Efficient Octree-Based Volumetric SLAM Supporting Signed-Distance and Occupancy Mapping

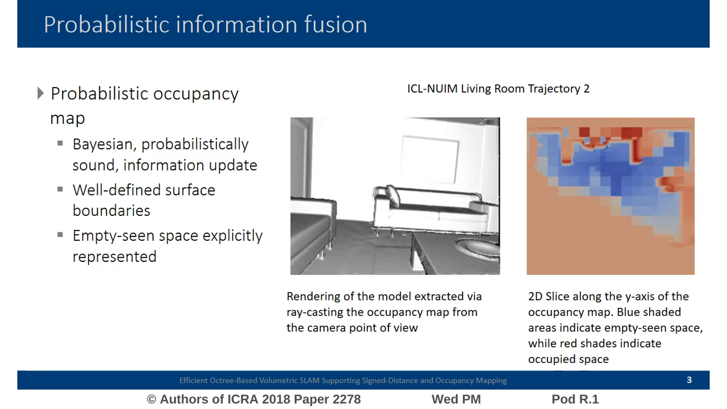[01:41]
On the left-hand side, we can see a view of the model rendered via raycasting from the camera point of view. On the right-hand side is a 2D slice of the mapped environment up to the corresponding frame on the left.
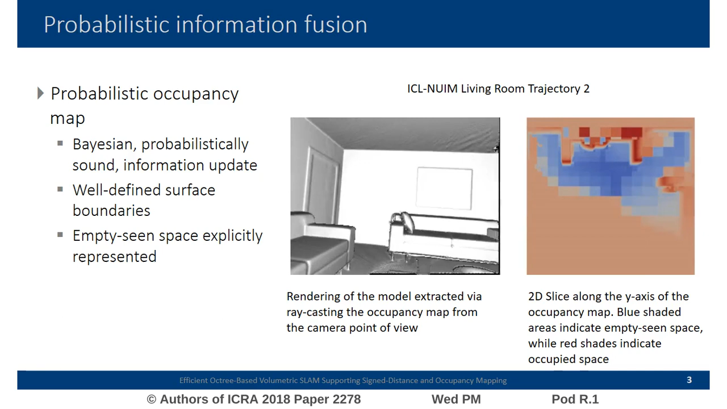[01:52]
We color-coded occupancy probabilities, where blue denotes empty scene space, red indicates occupied space, and salmon unseen space.
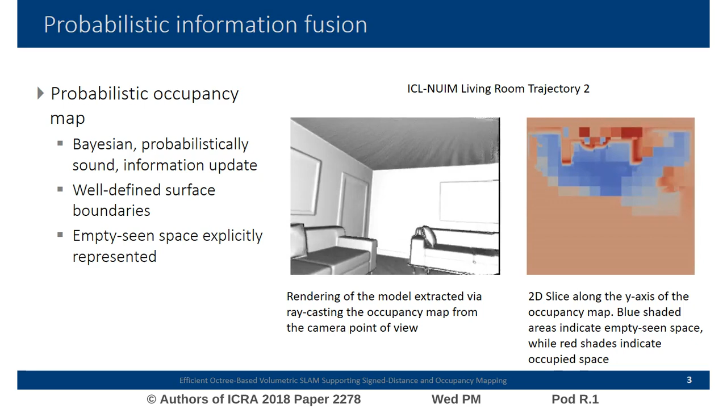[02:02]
We have thoroughly evaluated our system on both synthetic and real-world datasets, demonstrating accuracy results on par with the current state-of-the-art.